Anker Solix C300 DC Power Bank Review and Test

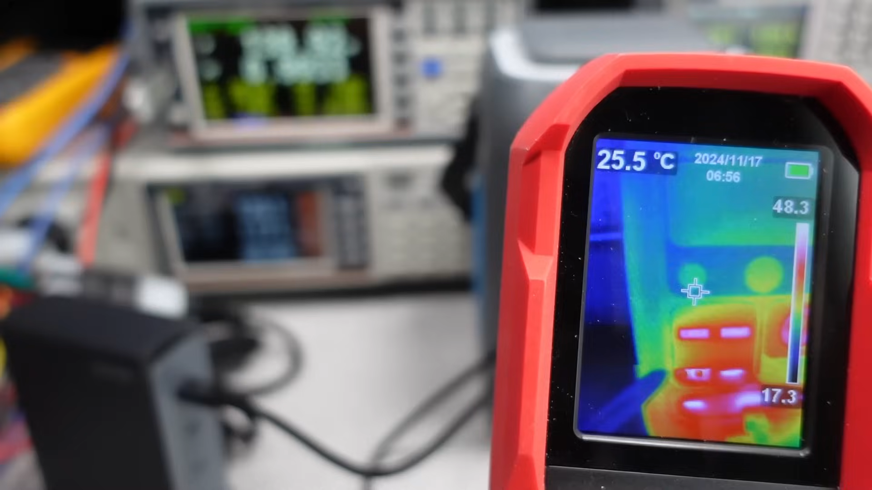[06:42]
On screen: spot 25.5°C
The vents provide plenty of cooling to keep the device running continuously at its full power level and nothing on the outside got hot at all.
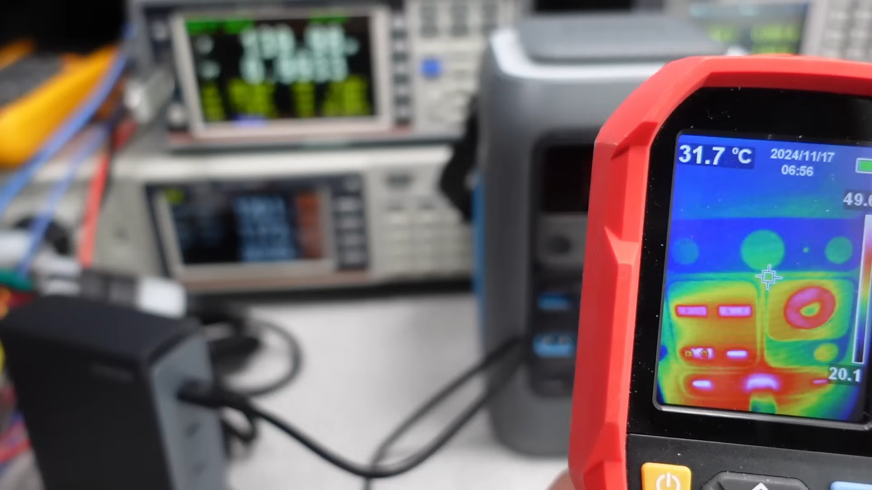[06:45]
On screen: spot 31.7°C
Lukewarm, sure, but that's fully expected.
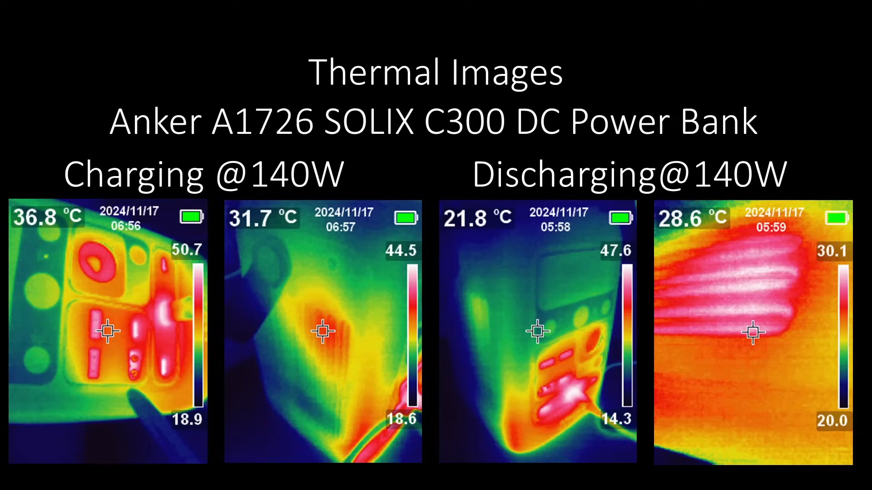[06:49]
During both the charging and discharging test at 140 watts, it was good. I checked at the higher power levels as well and it wasn't significantly any different. So 300 watts in or out, this power bank can do it.